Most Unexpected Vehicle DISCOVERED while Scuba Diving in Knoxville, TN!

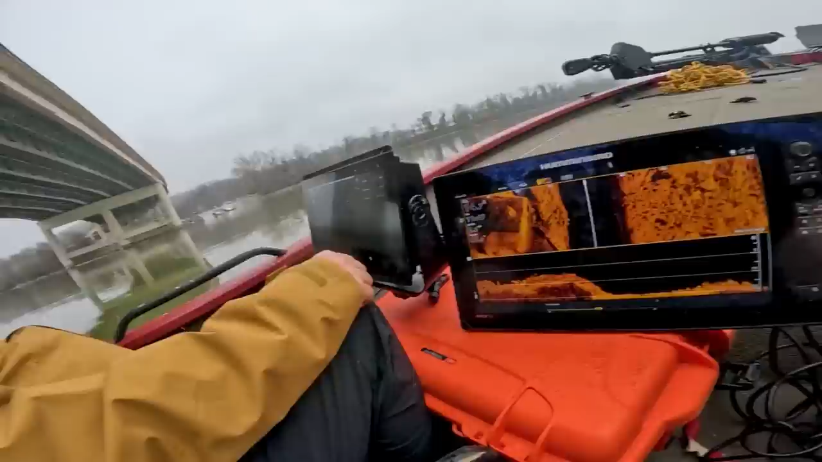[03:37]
There's a lot of rocks here. It's kind of. Sometimes the rocks look just like cars, so it's a little tricky. We'll do that. But, got one truck for sure.
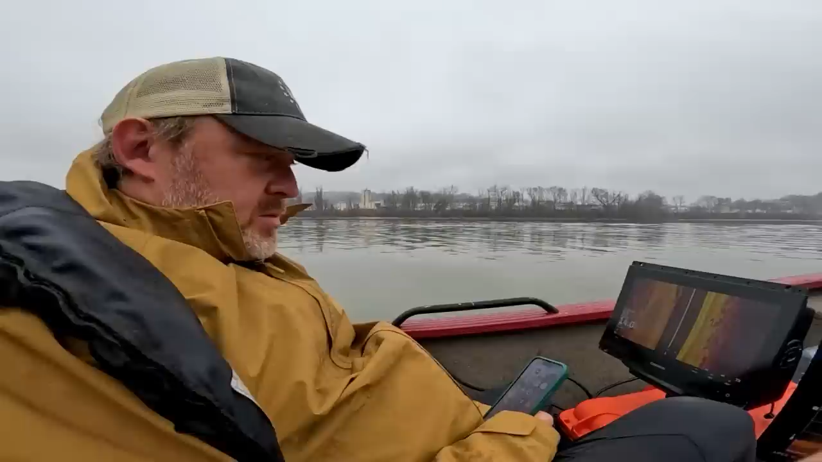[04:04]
We're going a little too slow for me. Is it a car? Is it a boat? Stretched out. This, man, this sonar's finicky. I mean, you gotta be going 2 miles an hour to get a good shot. I mean, it looks like a car.
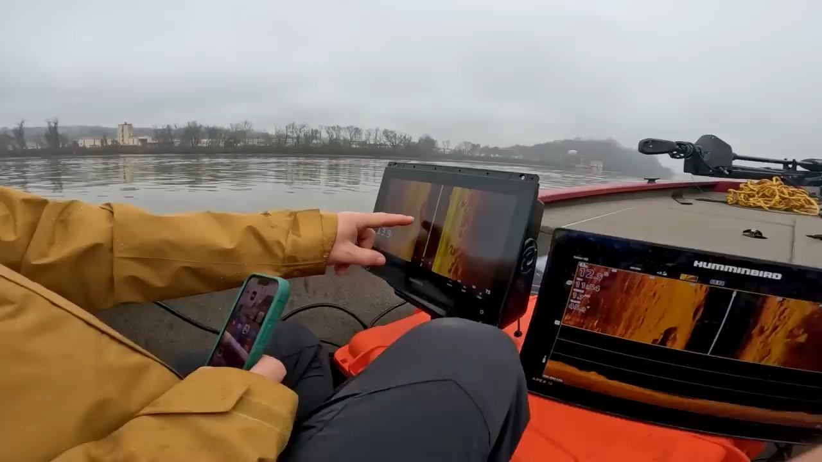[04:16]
I mean, it looks like it's on its wheels. It might be the roof, might be caved in. I mean, there is a missing chick in a car. Oh, no.
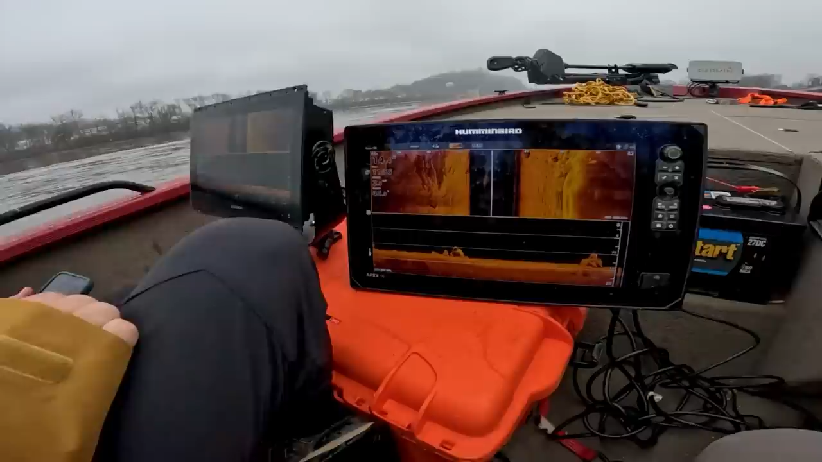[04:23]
Look at that one. That's better. That's a car. Go forward.
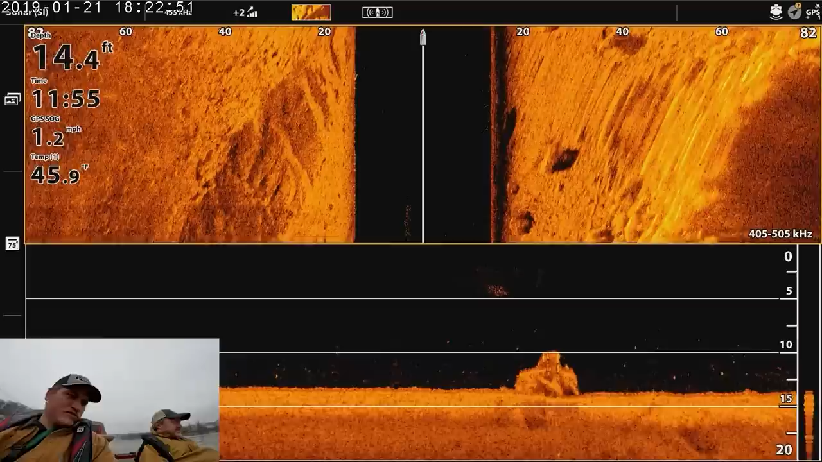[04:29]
On screen: depth 14.4 ft, water 45.9°F, speed 1.2 mph
Well, this one, I don't know if they know about. Until we dive down on it. How the hell they'd have got it here unless they went, like, right through there?
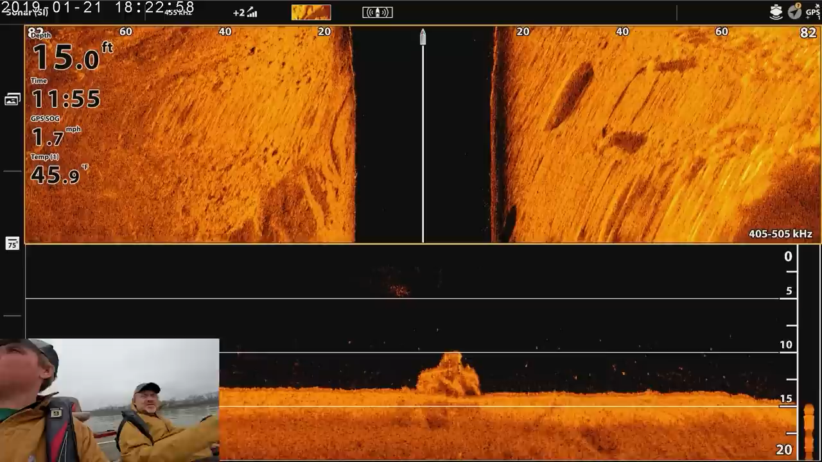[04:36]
On screen: depth 15.0 ft, water 45.9°F, speed 1.7 mph
Dude, I think there's a straight road right there. They might have launched off. It might be before this stuff was built over here.
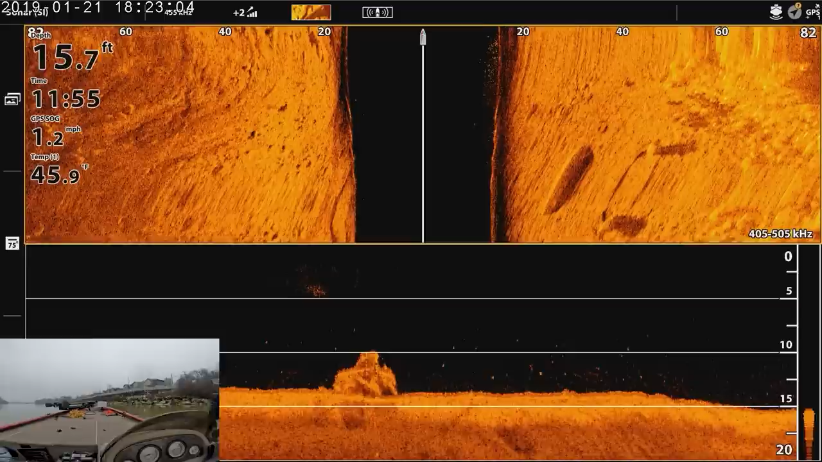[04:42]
On screen: depth 15.7 ft, water 45.9°F, speed 1.2 mph
Did that chick live? I'll do some research on that girl again. Well, we'll dive on this one. It's off to the right. Definitely a car. Oh yeah, look at that.
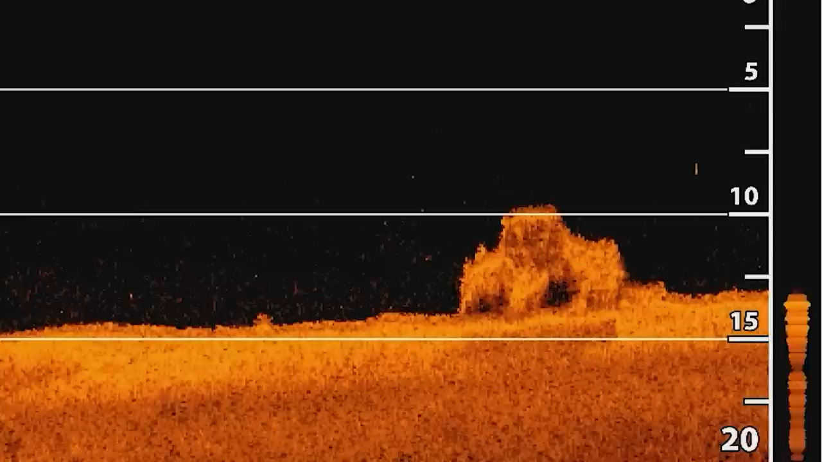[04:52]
Oh, you got that because you're okay. Looks a little on that side of the boat.
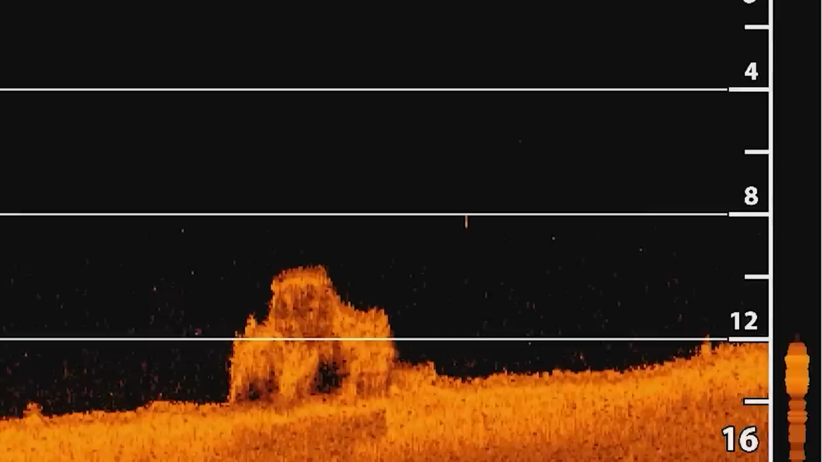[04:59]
I was like, where the hell is that? Looks a little boxy. Here, I'll spin around and go straight down on it so you can get your best shot.
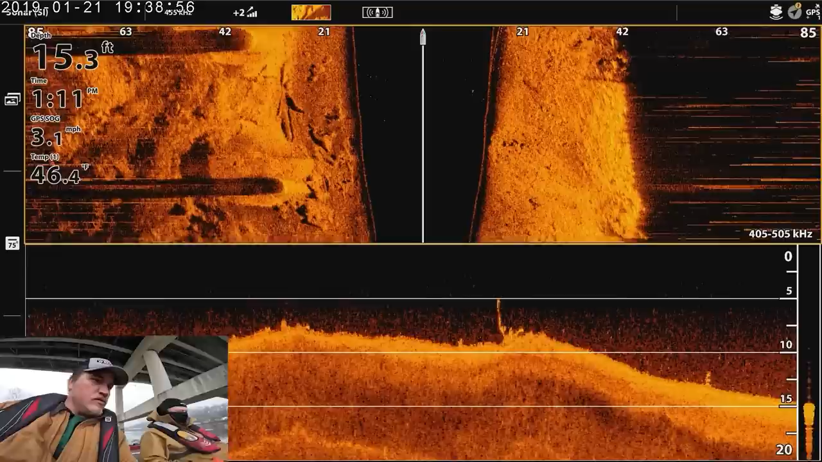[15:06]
On screen: depth 15.3 ft, water 46.4°F, speed 3.1 mph
Ta-da. There it is, yep. Still here. Man, look at that picture. Oh, yeah.
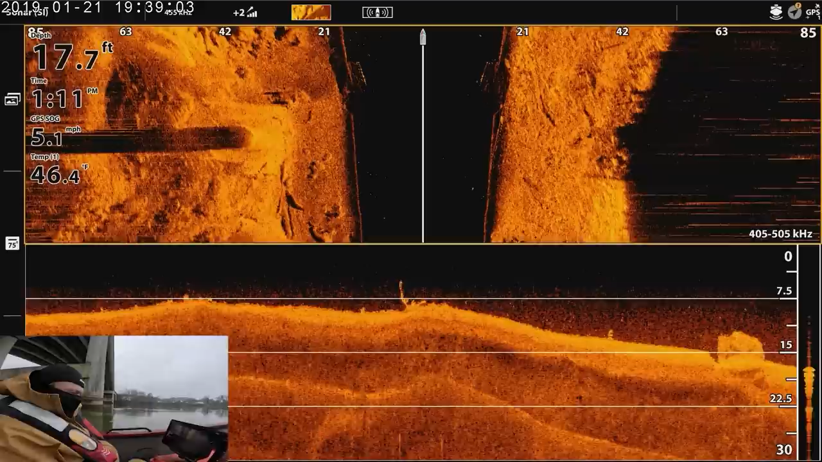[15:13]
On screen: depth 17.7 ft, water 46.4°F, speed 5.1 mph
It'd look more like a bourbon if it was actually like.
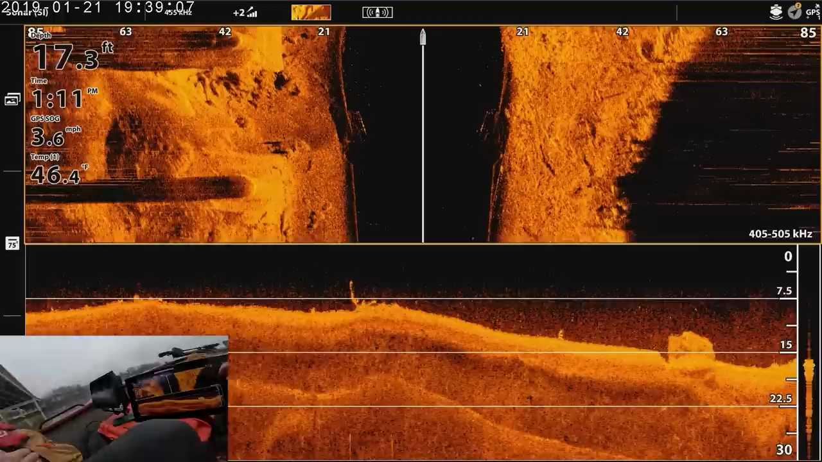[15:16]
On screen: depth 17.3 ft, water 46.4°F, speed 3.6 mph
If it was. Slow. Mine's not like see through the windows image, but you can tell.
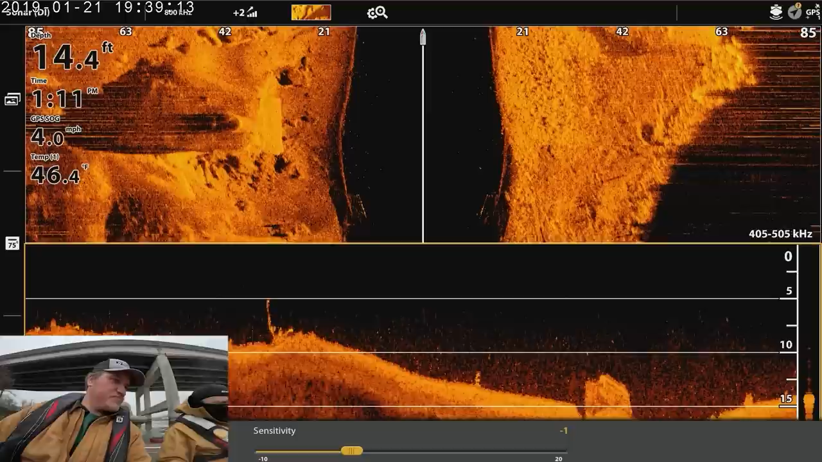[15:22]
On screen: depth 14.4 ft, water 46.4°F, speed 4.0 mph
Yours is. Mine's amazing. Flashing. And there should be another one like right here. And there, there it is.
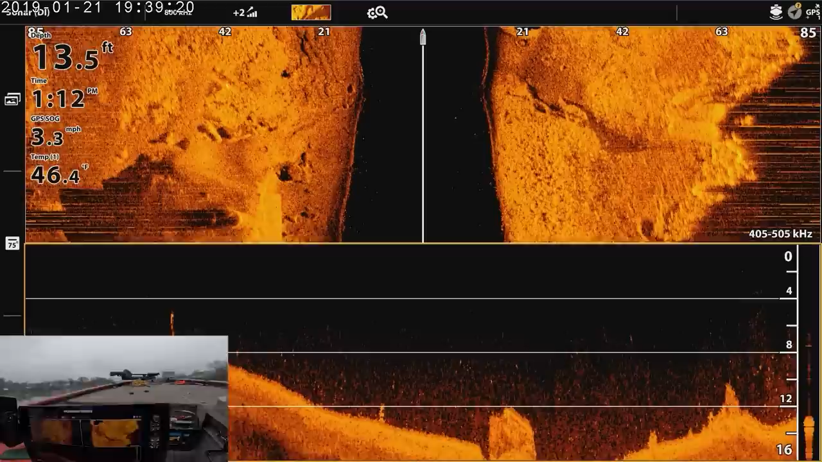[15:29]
On screen: depth 13.5 ft
Upside down. Still that's there. That's the stolen one. Yeah.
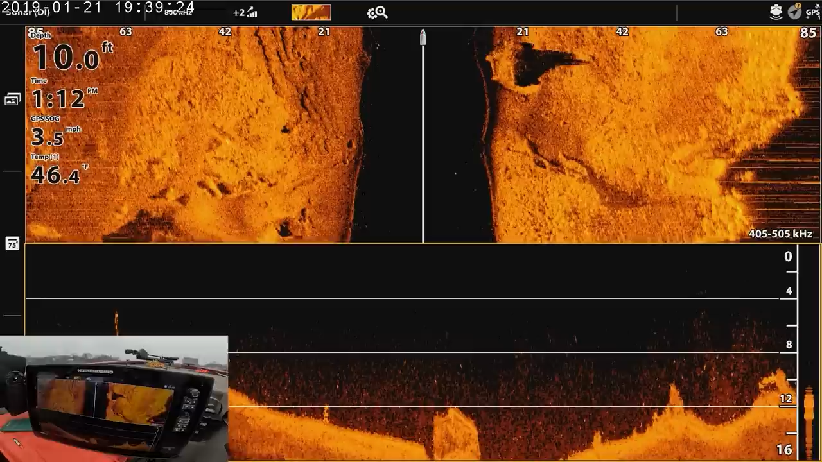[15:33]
On screen: depth 10.0 ft, water 46.4°F, speed 3.5 mph
They wanted to get out. But I mean, that's. It's in a weird spot. You'd almost be better putting a rotator backing up right here and lifting it up.
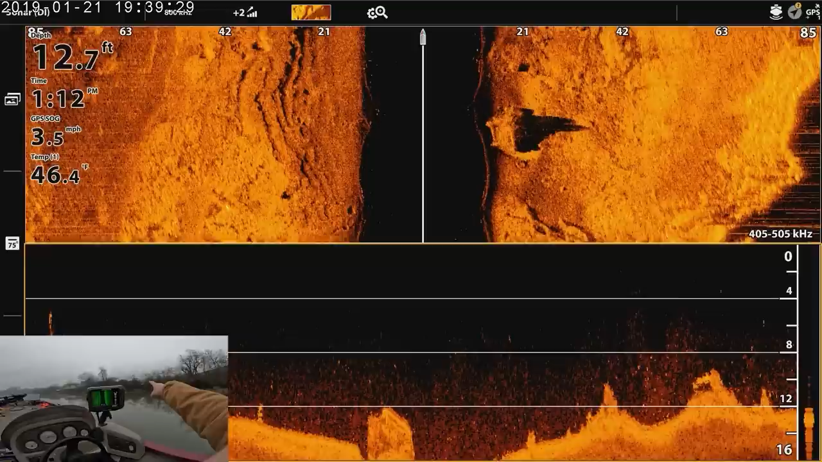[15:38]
On screen: depth 12.7 ft, water 46.4°F, speed 3.5 mph
It'd be fun. But that's like a business property or something.
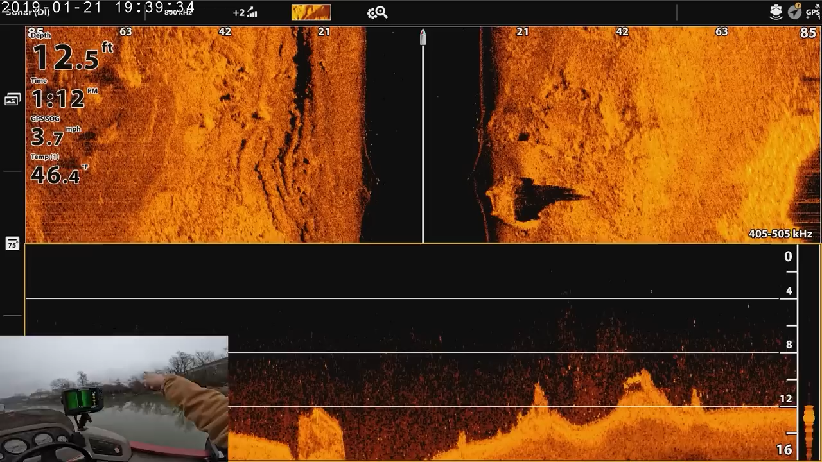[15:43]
On screen: depth 12.5 ft, water 46.4°F, speed 3.7 mph
And on the other side over there, there is another one.